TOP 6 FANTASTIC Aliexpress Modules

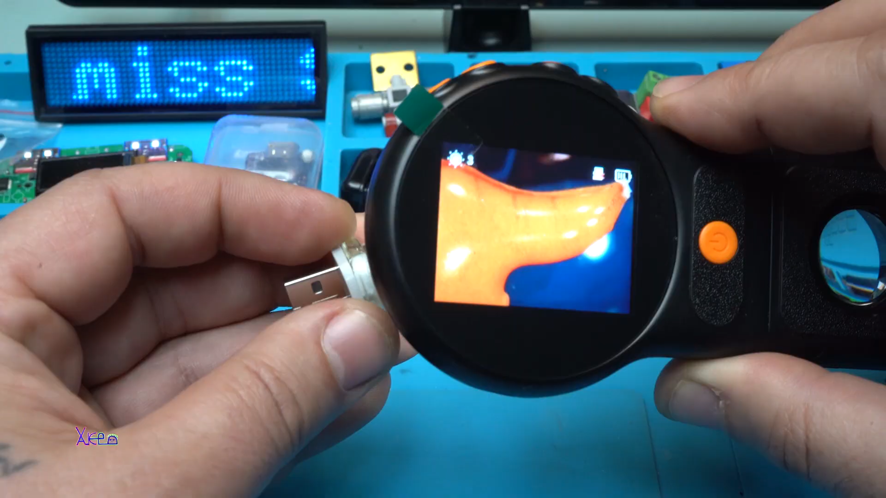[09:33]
oh is this some kind of silicon oh I can see all the details